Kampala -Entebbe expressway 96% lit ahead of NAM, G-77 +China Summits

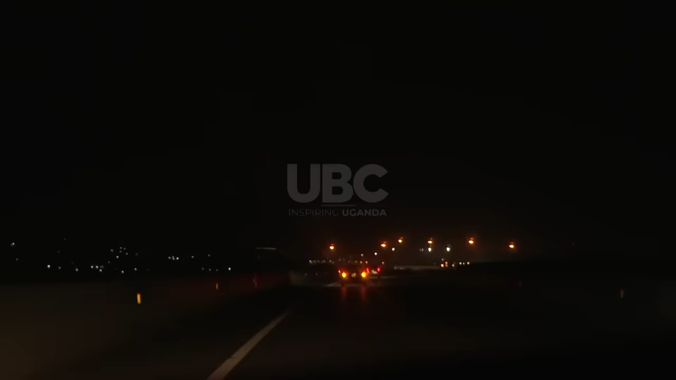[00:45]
one of the biggest concerns was the darkness on the 21-kilometer stretch, especially at night.